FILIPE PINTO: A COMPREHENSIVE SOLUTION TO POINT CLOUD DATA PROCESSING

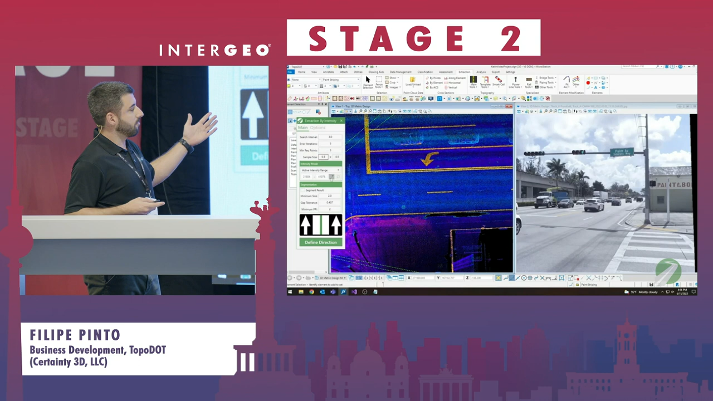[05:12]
How to extract, for example, the painted stripes, in an automated way.
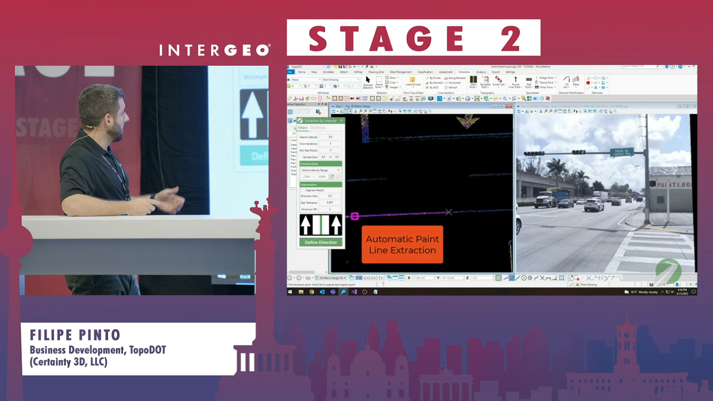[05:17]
Just playing with the intensity of the data, getting either the continuous lines, or the dashed lines. Like I said, simplifying life for an engineer.
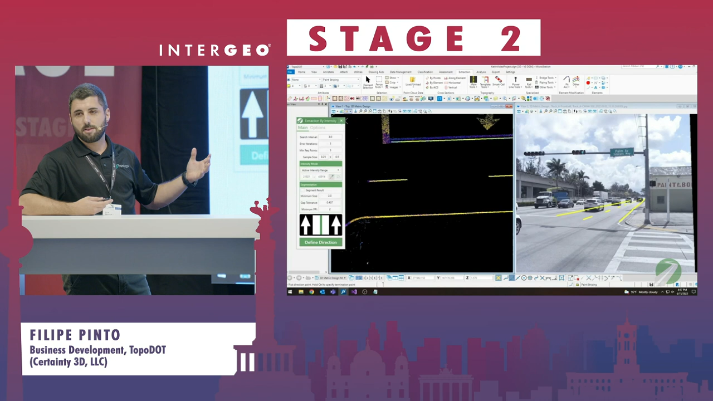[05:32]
Basically simplifying tons of points, millions of points, into just a polyline. 2D, 3D, whatever you want. But basically, you are getting a final deliverable to this engineer.
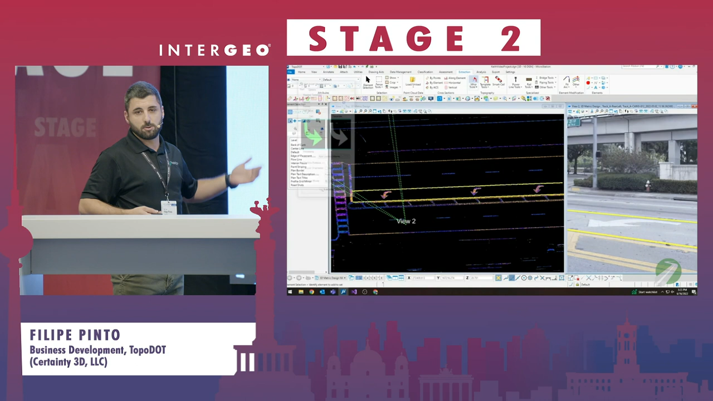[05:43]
The same for other horizontal signage,
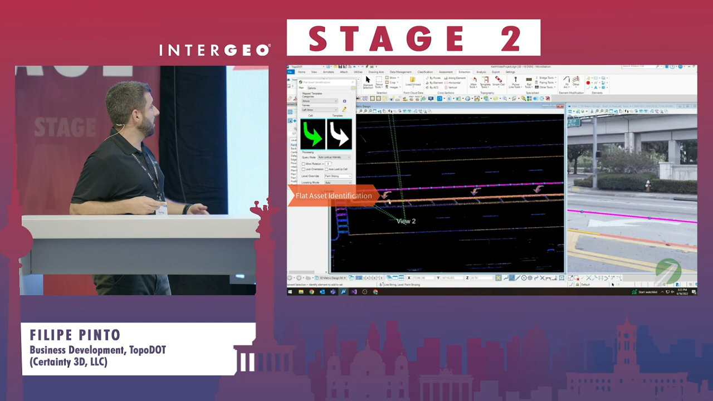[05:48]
like the arrows, the stop signs, the bus signs, painted in the ground.
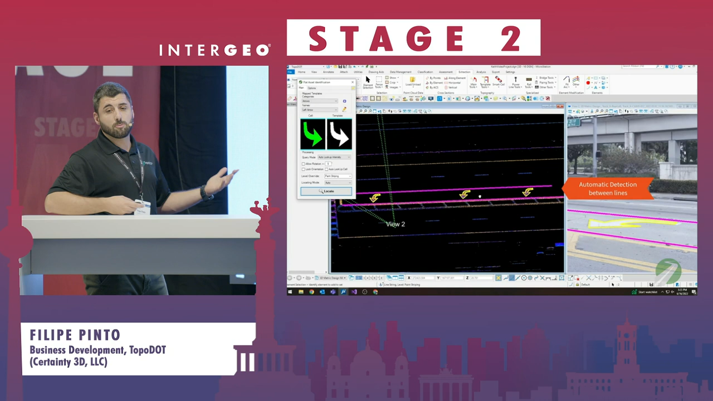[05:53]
In an automated way, of course. We don't want to trace this manually, every single element. And maybe some of you want to generate a DTM, some contour lines.
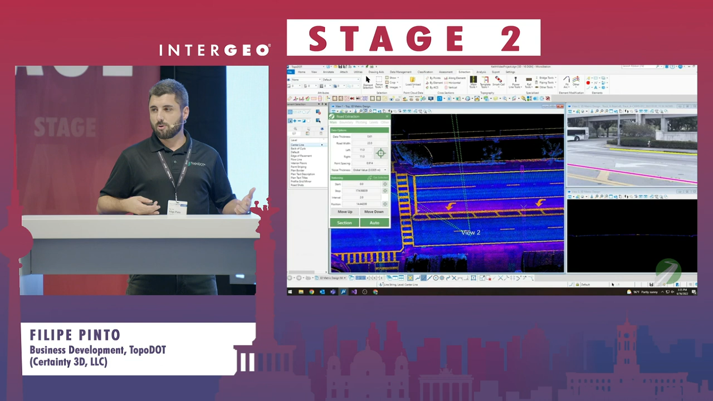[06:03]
So, how you extract the ground, I would say, of 5,000 kilometres of project in such a productive way. Without pre-classifying the data.
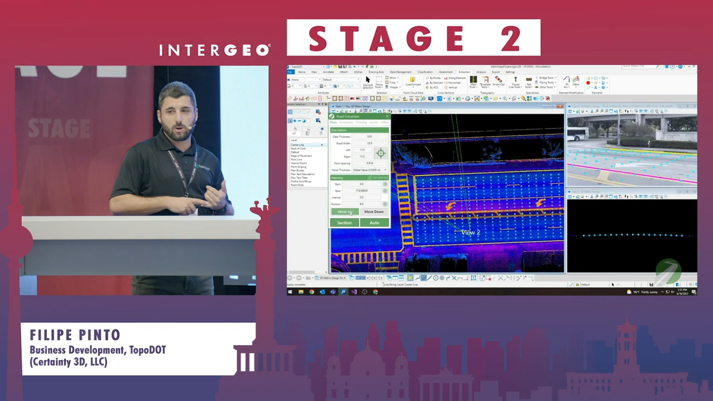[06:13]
Without cleaning the data. So, using the raw data from your scanner. So, you'll be able to see over there. So, no data cleaning.
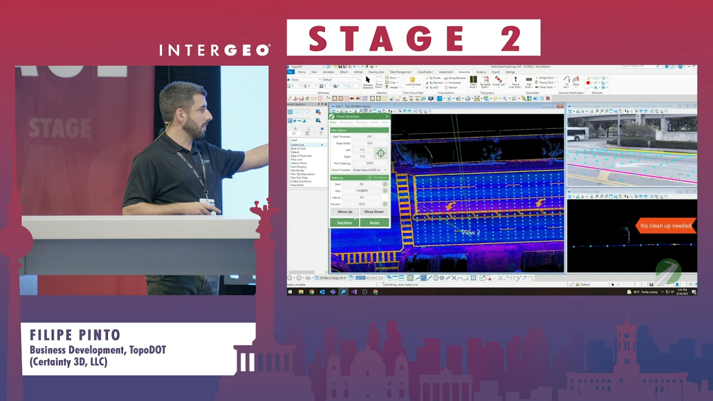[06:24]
You get the ground shots. You get your ground information automatically, without performing any kind of pre-classification steps.
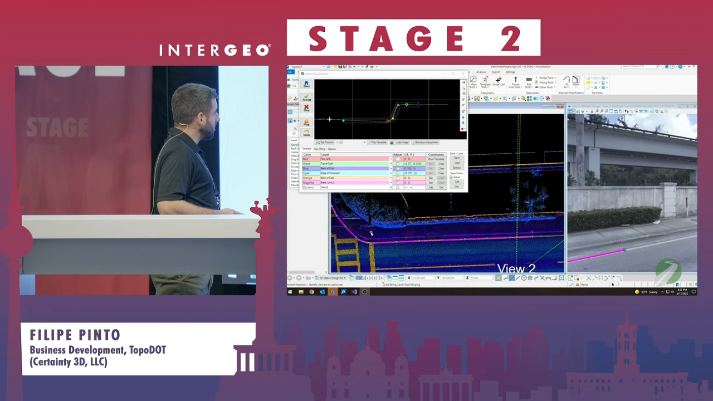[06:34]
Another way, well, speaking about ground and DTM.
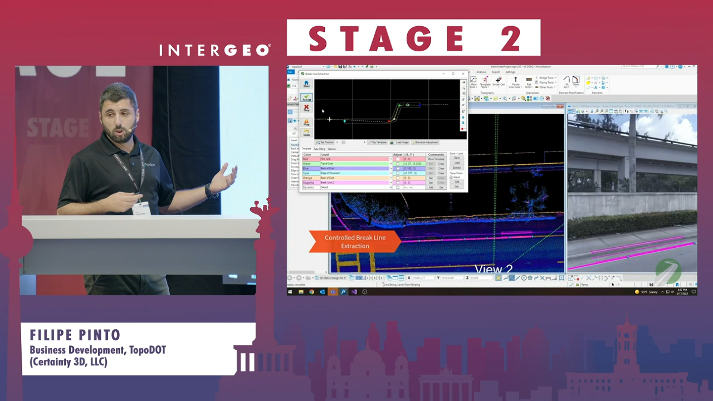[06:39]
Well, you will need to have your brake lines. You'll need to have a way to extract curb stones,
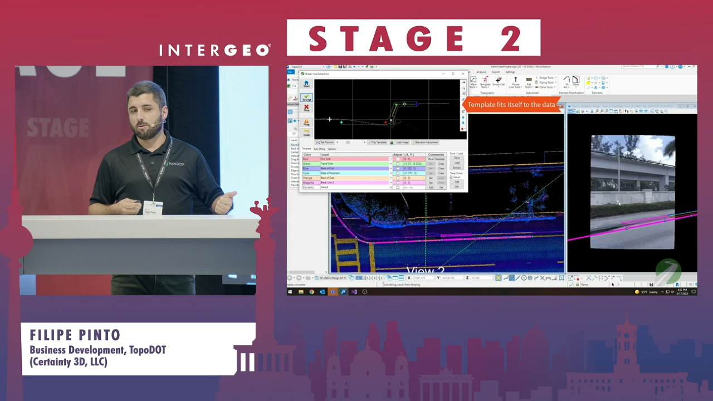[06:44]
guard rails, New Jersey barriers, fences, retaining walls, etc. So, with this process, we are looking, we are using a LiDAR data set.
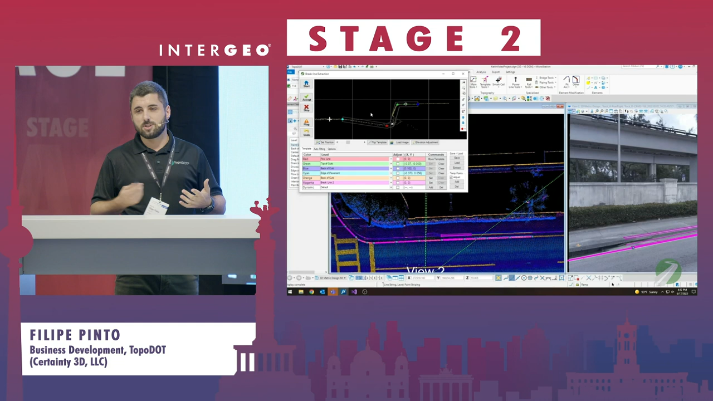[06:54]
We are using a millimetric system. So, we want to be precise. We want to get these data fast, but as I said, keeping the high quality standards. So, you supervise the tool while you are doing the extraction, you are doing also the quality control.
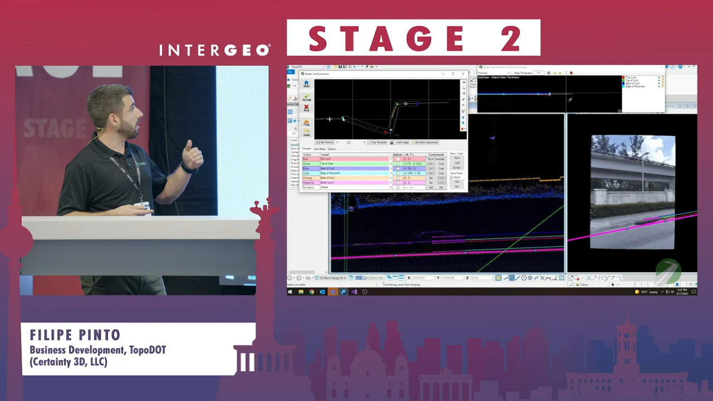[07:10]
So, you don't have that stuff like sending data to someone,
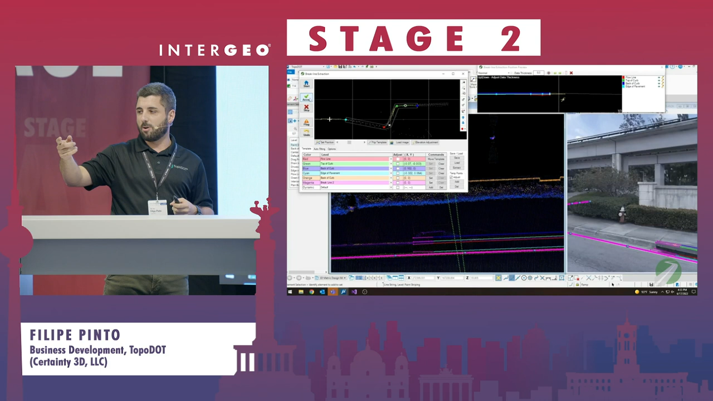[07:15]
receiving the data, then having to quality control, sending back, and so on.
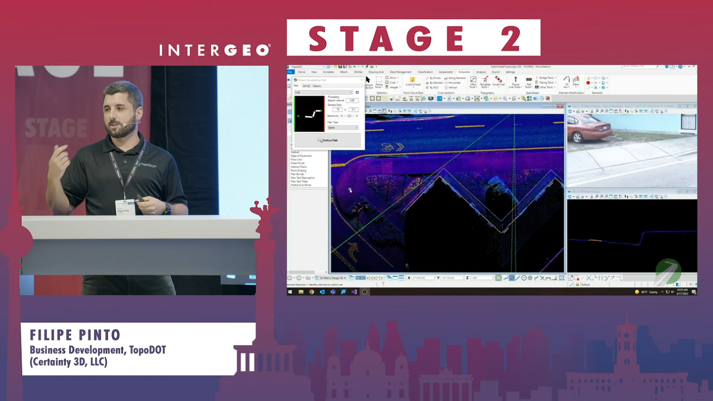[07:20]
This is all money and time that you are spending. So, with top of that, you accelerate that. Another example of a curb stone extraction.
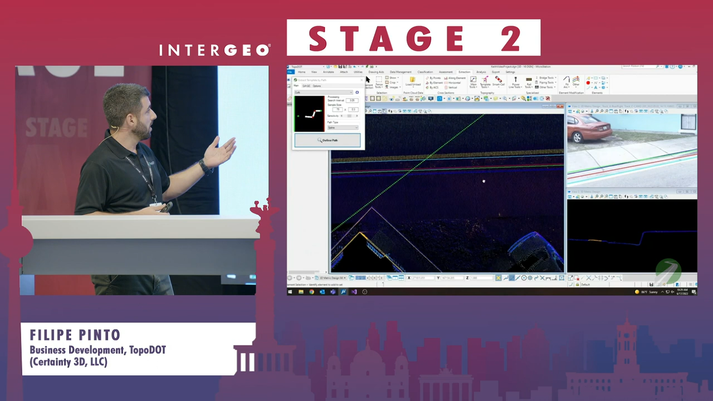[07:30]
So, in this case, you get it automatically. As many lines as you want. So, if you prefer to have the back, the top, and the bottom of the curb, you get it.
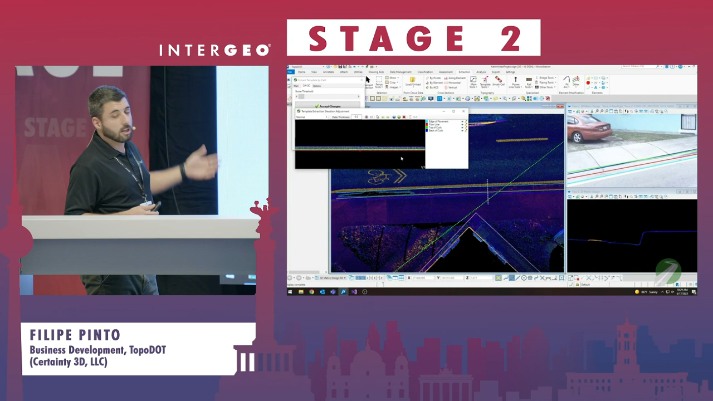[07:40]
You have a QA-C procedure. Again, keeping the high quality standards for a digital twin foundation. So, this is not a black box.